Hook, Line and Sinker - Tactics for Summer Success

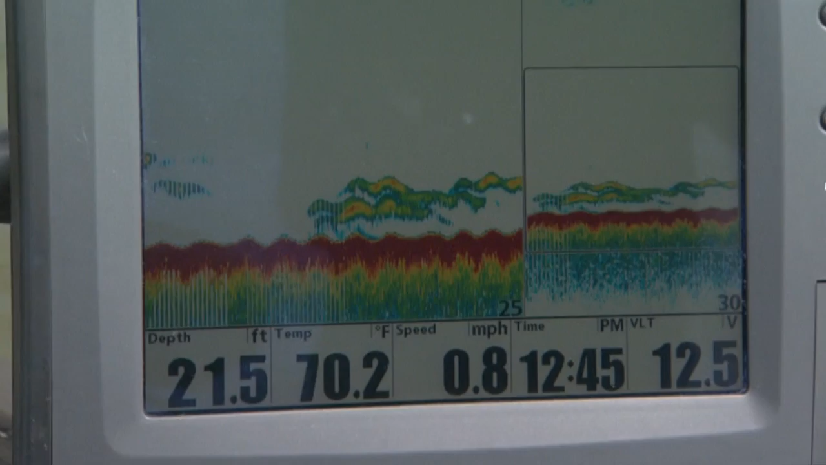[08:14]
On screen: depth 21.5 ft, water 70.2°F, speed 0.8 mph
And I'm noticing when we get to a spot, our first run, maybe second run through, I'll tell Al, yep, they're here. I got them down below the boat.
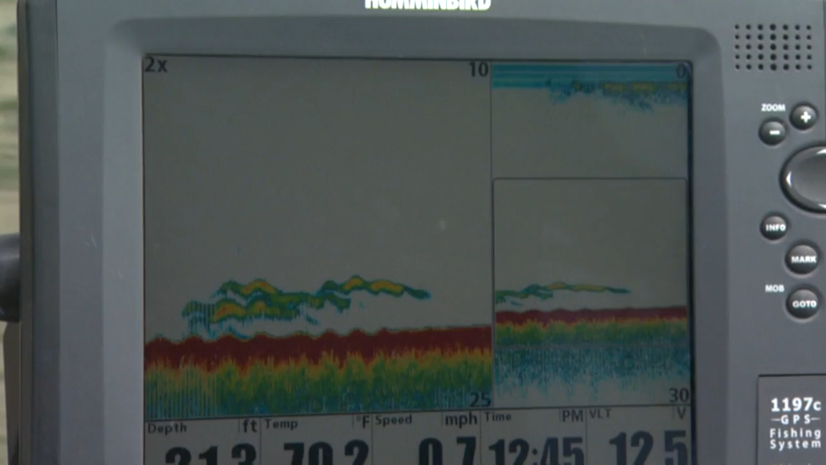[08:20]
I can drop down and catch those fish. The first pass through almost every time. Second pass through, I'll maybe pick one off, but it really makes a huge difference. I'm putting a GPS mark on, and then we'll back the boat off.
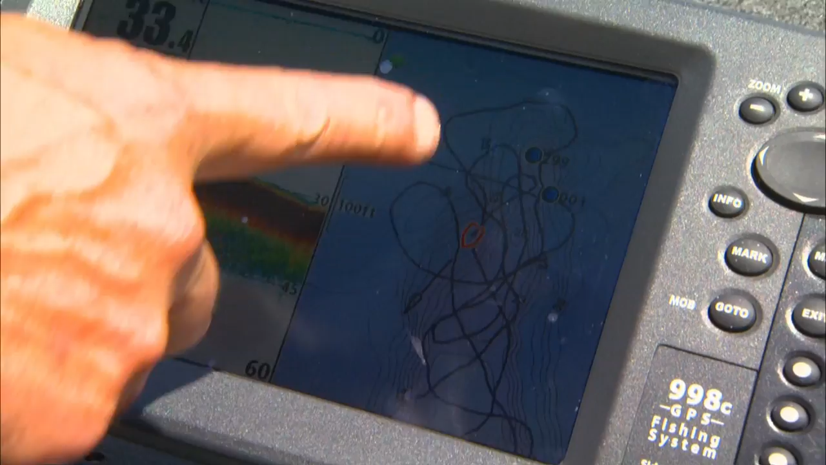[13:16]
This is probably four or five blocks long. You can actually see our plot trail, how the boat is moving along.
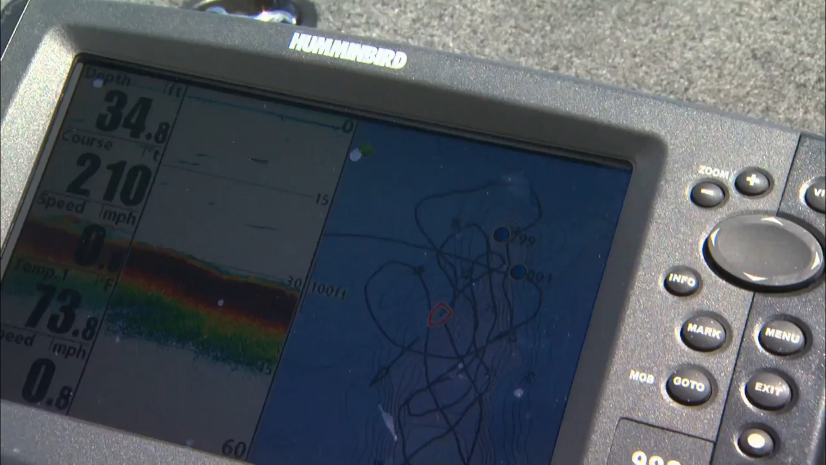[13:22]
On screen: depth 34.8 ft
But you can see how I've actually combed it. These couple of different GPS coordinates are where we caught a couple of fish.
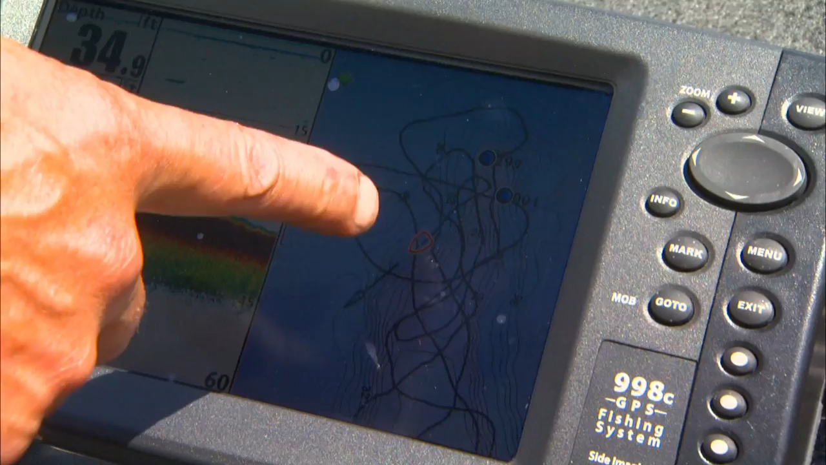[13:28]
I dropped some coordinates down. But it enables you to really see and actually when you're fishing a big structure like this,
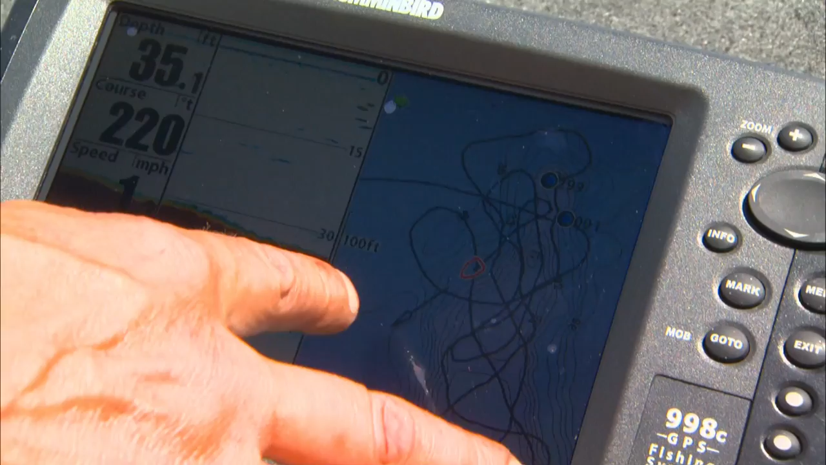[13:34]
On screen: depth 35.1 ft
the water that you fished, and more importantly, the water you haven't covered yet.